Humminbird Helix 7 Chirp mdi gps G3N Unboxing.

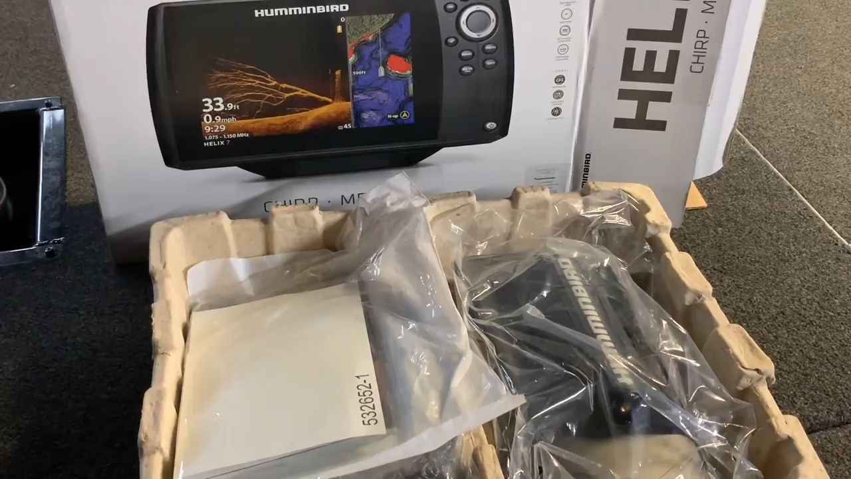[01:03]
On screen: depth 33.9 ft
all right the first thing we got right here warranty and instruction manuals
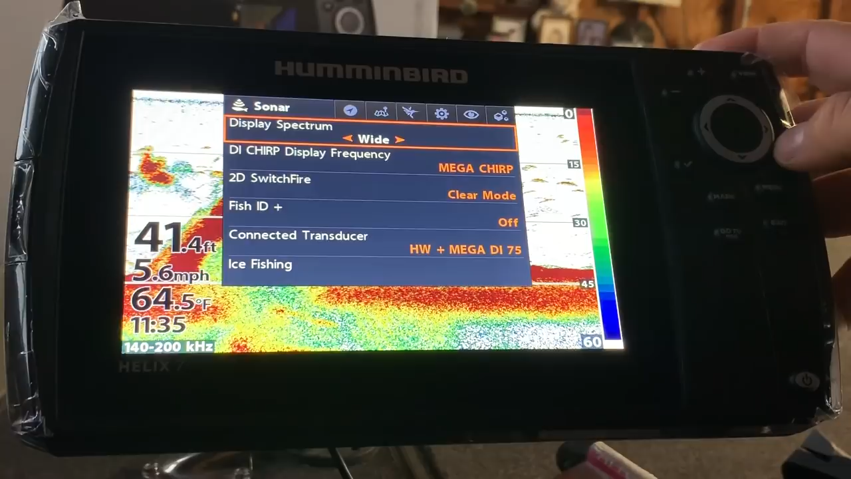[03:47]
On screen: depth 41.4 ft, water 64.5°F, speed 5.6 mph
full your wide and your narrow now the mega chirp new
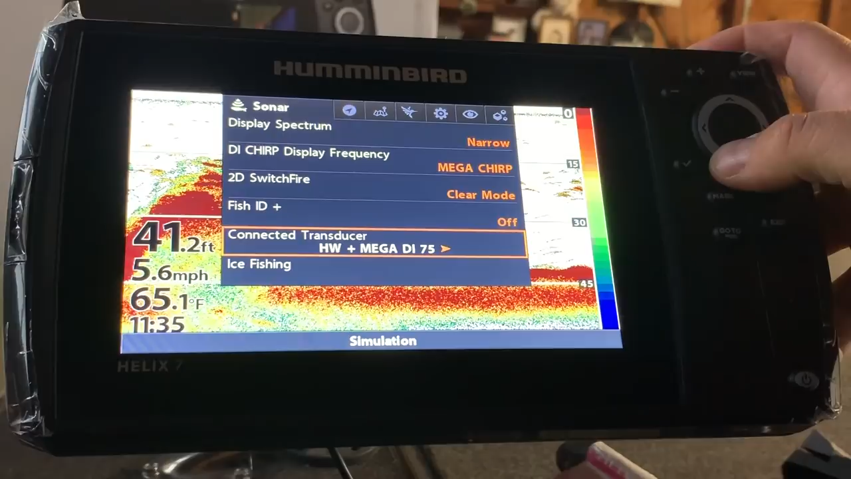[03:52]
On screen: depth 41.2 ft, water 65.1°F, speed 5.6 mph
transducer hw high wide plus mega
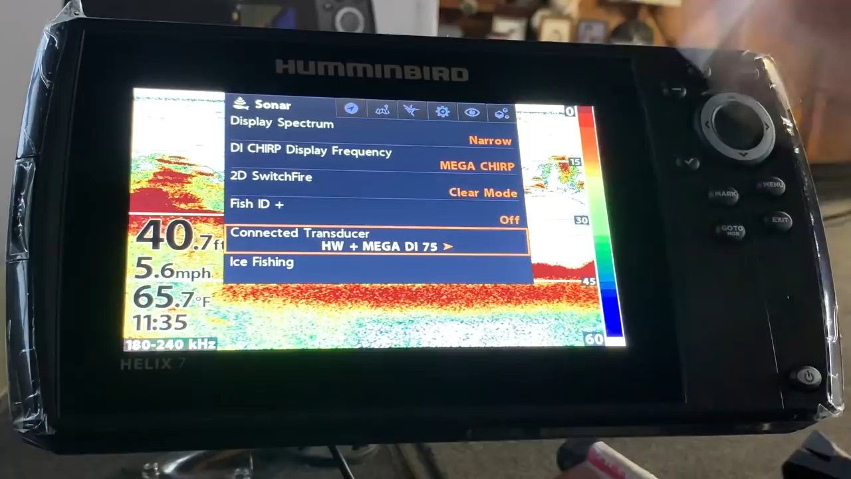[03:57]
On screen: depth 40.7 ft, water 65.7°F, speed 5.6 mph
down imaging 75 that's a brand new transducers that comes with this unit
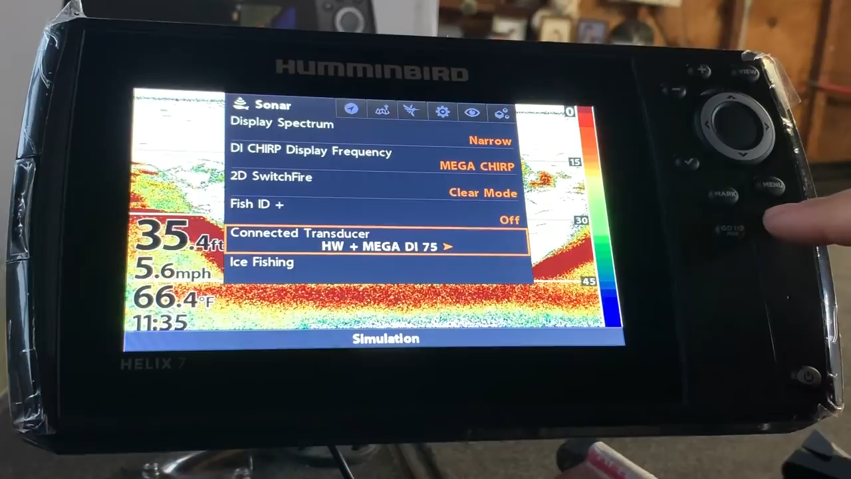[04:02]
On screen: depth 35.4 ft, water 66.4°F, speed 5.6 mph
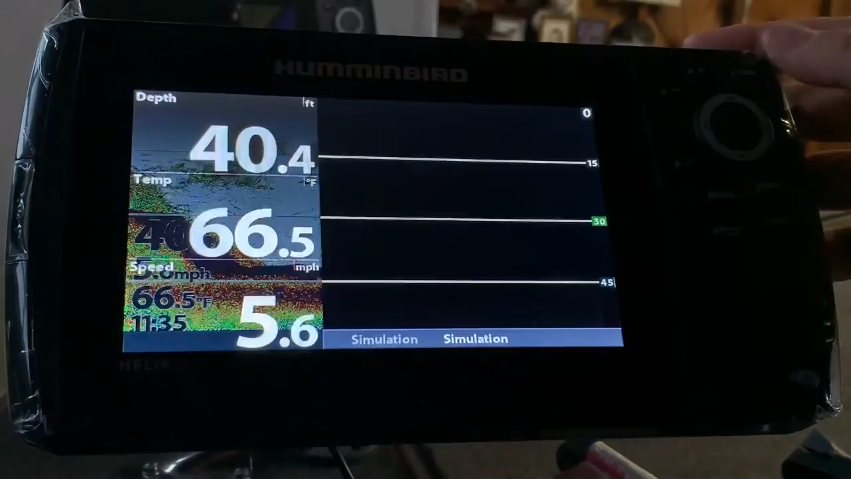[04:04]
On screen: depth 40.4 ft, water 66.5°F
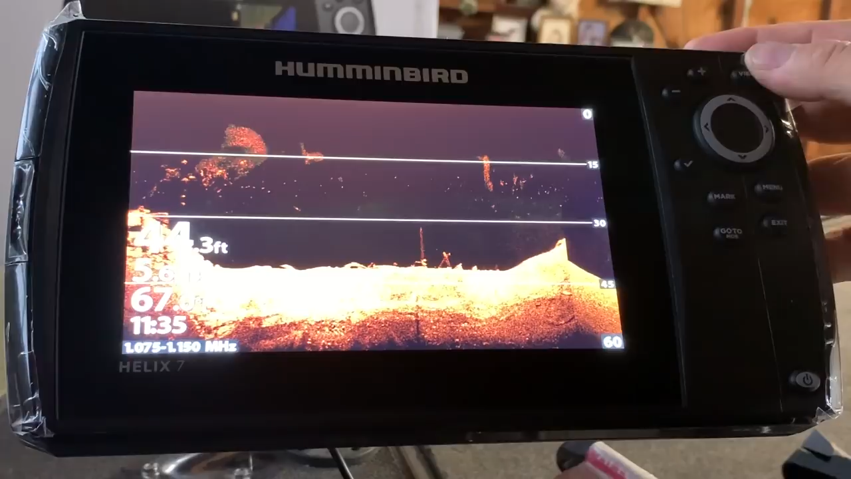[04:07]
there's your mega mega imaging we'll look at a couple of the color palettes
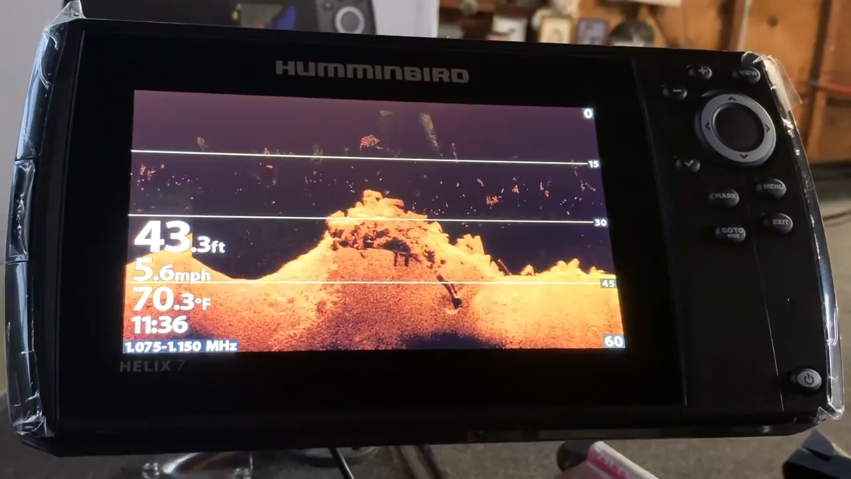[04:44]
On screen: depth 43.3 ft, water 70.3°F, speed 5.6 mph
if you got a 360 hook up your 360 this
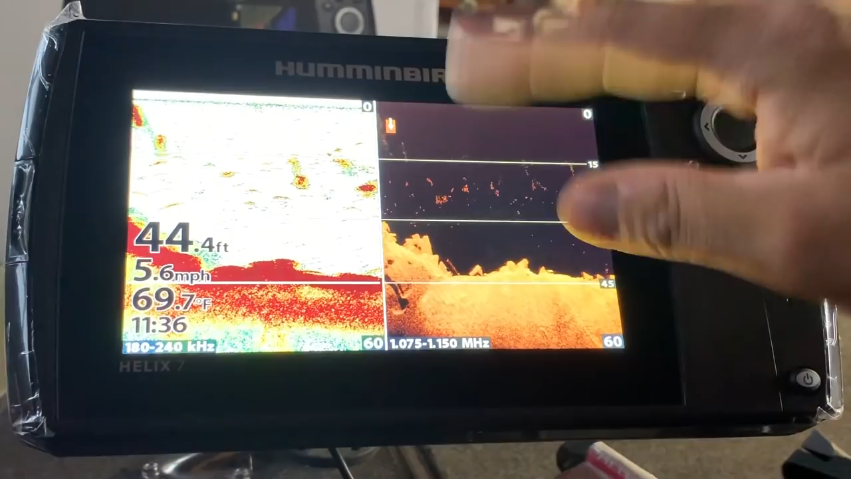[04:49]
On screen: depth 44.4 ft, water 69.7°F, speed 5.6 mph
guy split screen got your zoom view your mapping
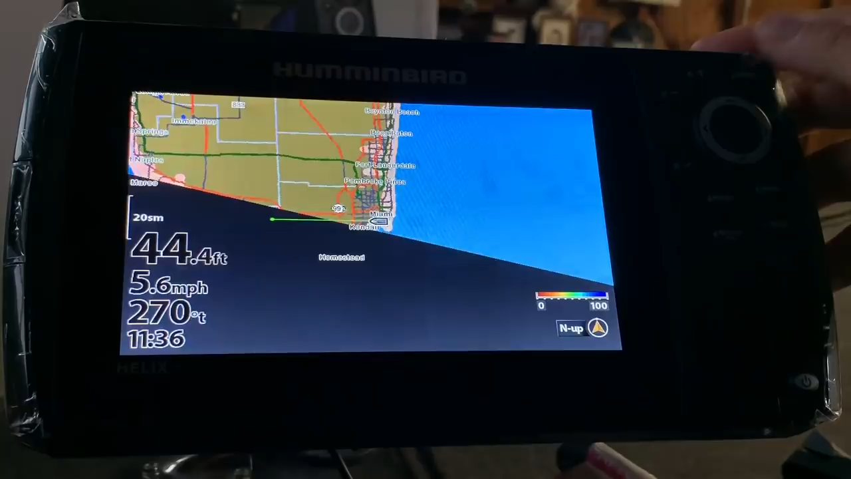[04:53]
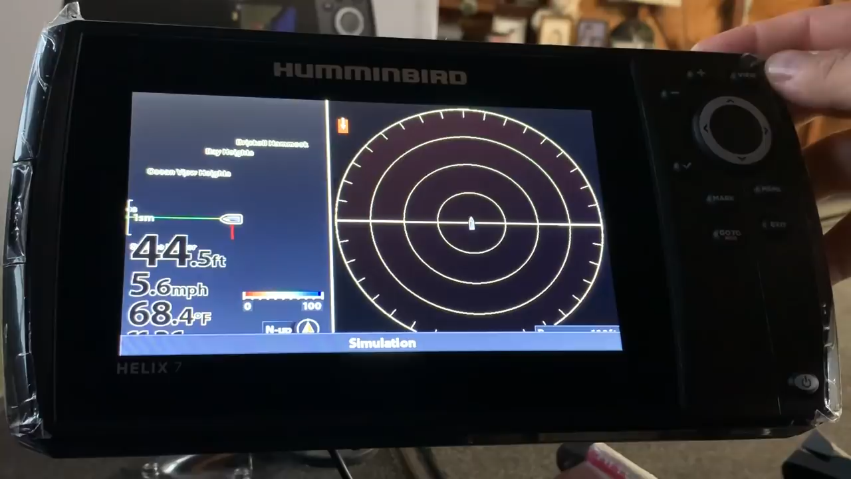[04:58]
On screen: depth 44.5 ft, water 68.4°F, speed 5.6 mph
just a bunch of different got your tagometers just a bunch of different screens half of my
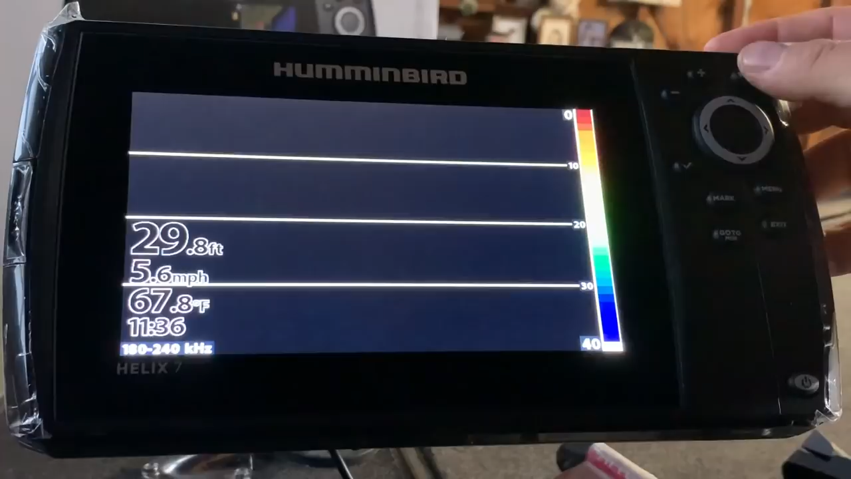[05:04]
On screen: depth 29.8 ft, water 67.8°F, speed 5.6 mph
I won't even use this is probably gonna be up on my trolling motor most of the time so
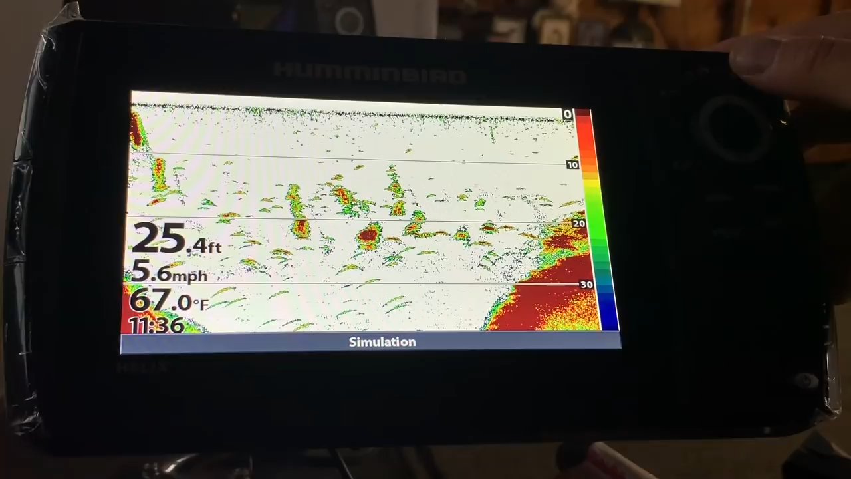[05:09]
On screen: depth 25.4 ft, water 67.0°F, speed 5.6 mph
look at a couple of different color palettes on this this
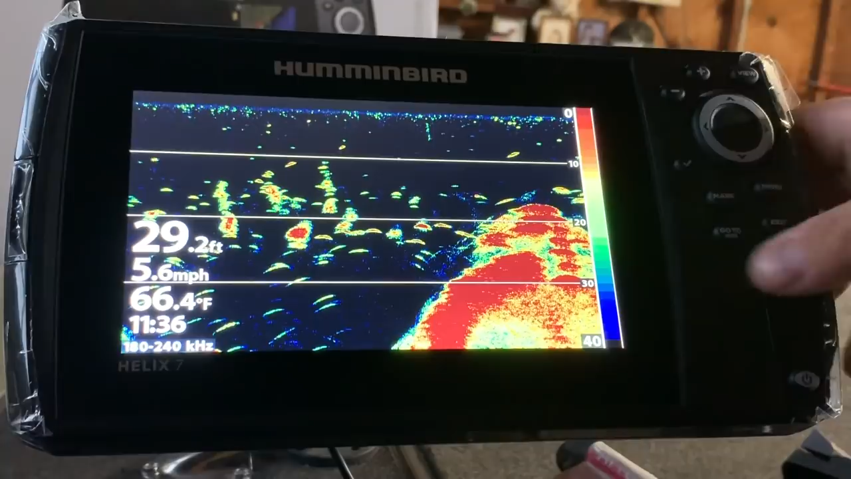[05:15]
On screen: depth 29.2 ft, water 66.4°F, speed 5.6 mph
the new this the color palette this isn't new but this color palette all the ice fishermen are using right now so
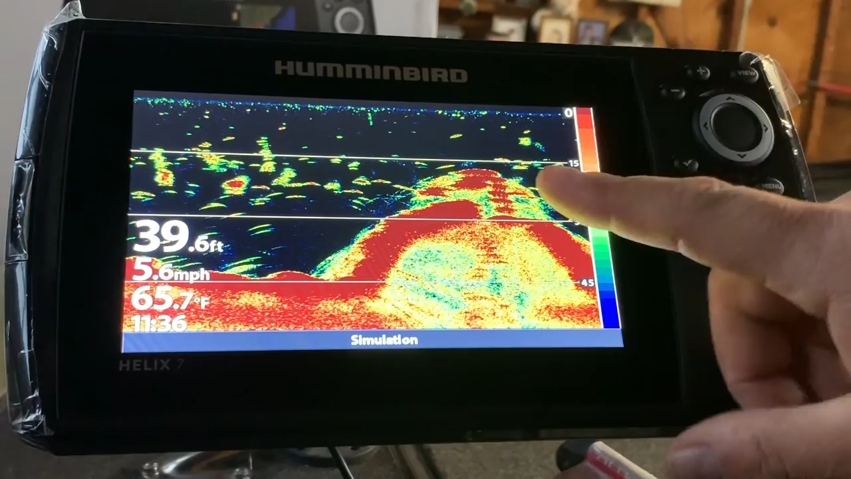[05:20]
On screen: depth 39.6 ft, water 65.7°F, speed 5.6 mph
I'm real interested to try that out and